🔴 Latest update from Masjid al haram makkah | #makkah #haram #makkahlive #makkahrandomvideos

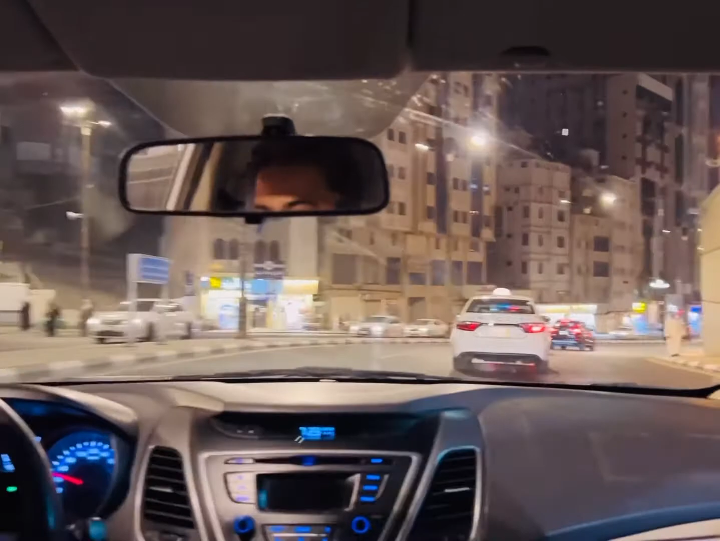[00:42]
We are now in Jabal al-Kaaba Street.
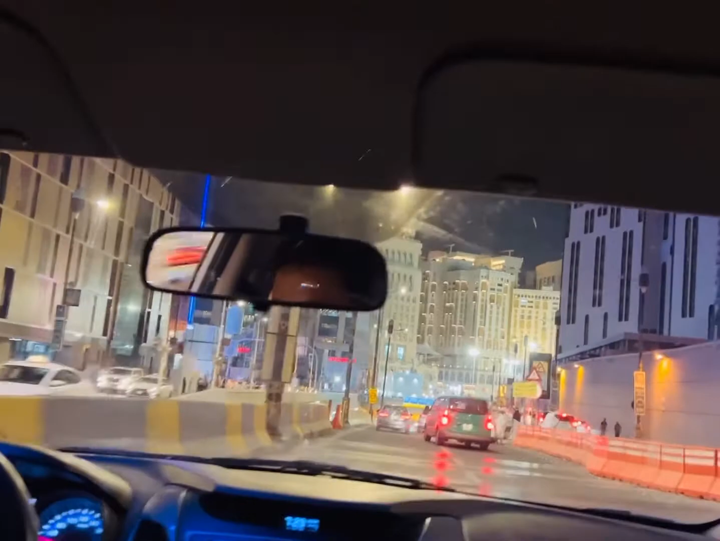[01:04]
This is King's Palace in Masjid al-Haram.